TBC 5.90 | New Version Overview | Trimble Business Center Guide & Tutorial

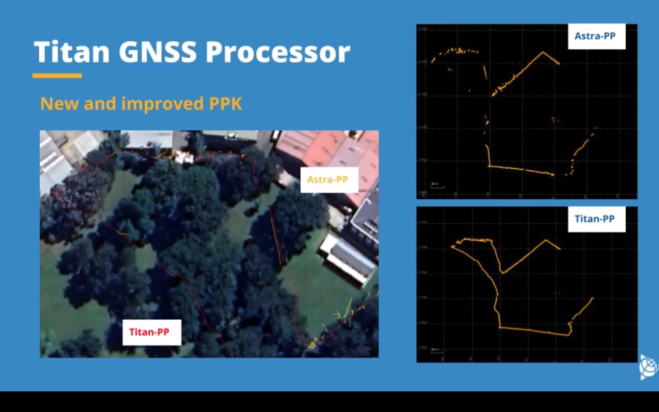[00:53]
the improvements between the previous processing engine called Astra and Titan is quite significant in the amount of points that you get fixed as well as the accuracy. This will greatly improve your work especially for mobile mapping and UAV and handheld scanner BPK data jobs. Next up is photogrammetry improvements.
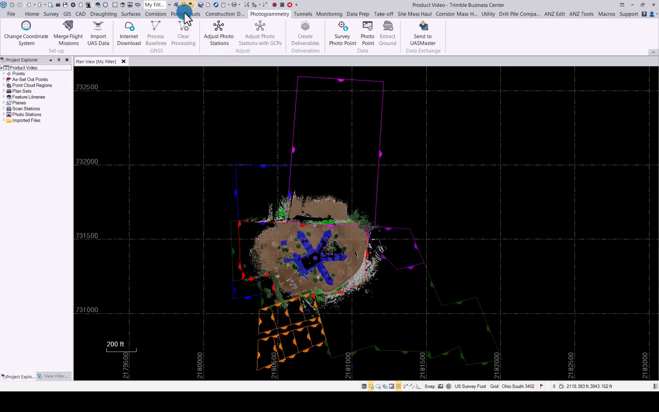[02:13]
First change you will notice is extract stockpiles. This is a simplified way to extract point stockpiles from point clouds. You will see you can extract a new boundary or select an existing one. You simply click on your stockpile that you want to extract and set the area of the stockpile to make sure this encloses the whole stockpile. The ground flatness you can set to what you see needed for your area around your stockpile. Click on the extract boundary.
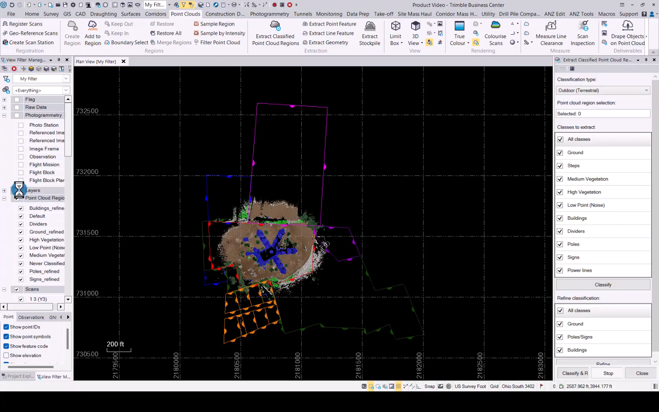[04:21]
poles and signs and buildings. Just to give you an indication of what this looks like. Once it is done, as you can see over here, here you can see in the 3D view
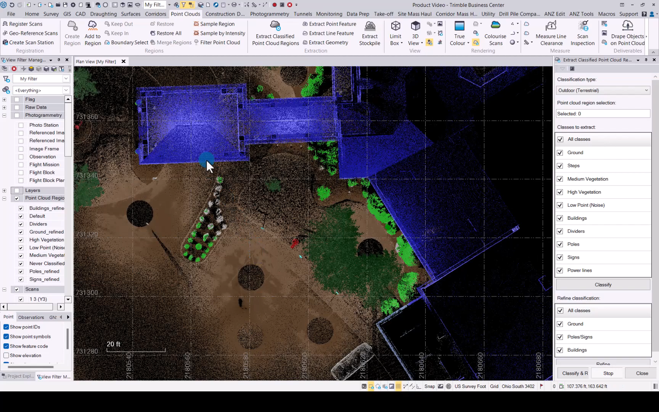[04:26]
you'll have a better idea.
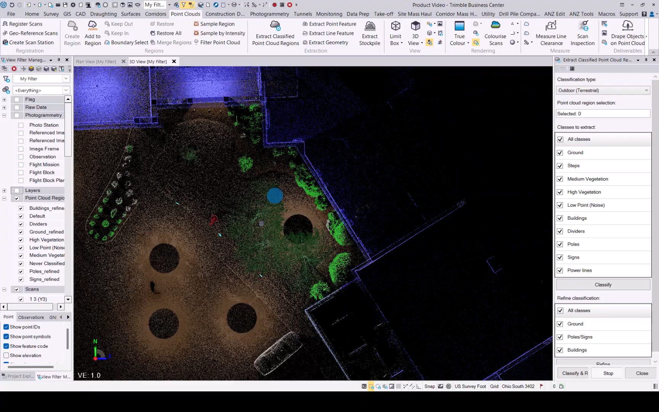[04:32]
Now you can see the medium vegetation, high vegetation,
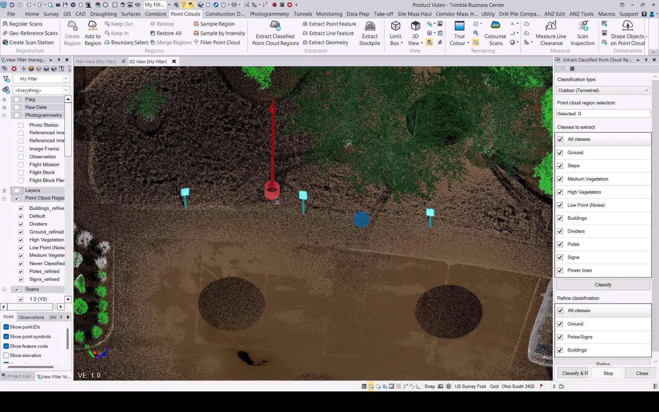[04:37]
you can see the poles and signs are separate point clouds now as well as noise
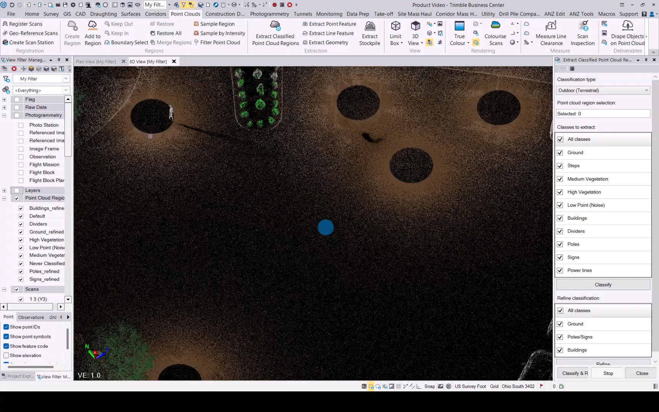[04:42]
for people and cars that are now separated.
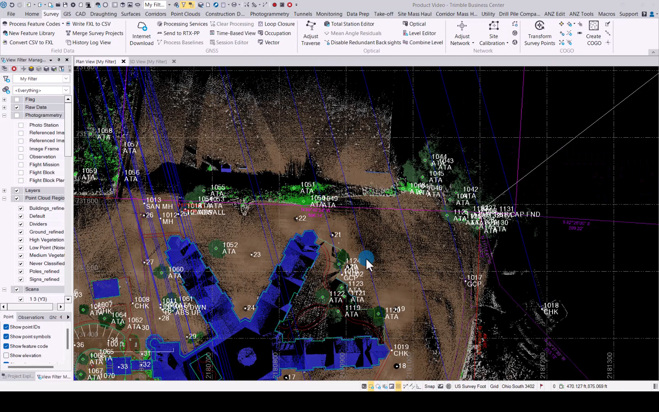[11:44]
a drape object on point clouds. What this functionality allows you to do is if you have a 2D geometry or CAD line that you've added and you would like to move that line to fit onto your point cloud, you simply click the line, select the point cloud, and then choose a strategy on how you want the elevations to be added to your line.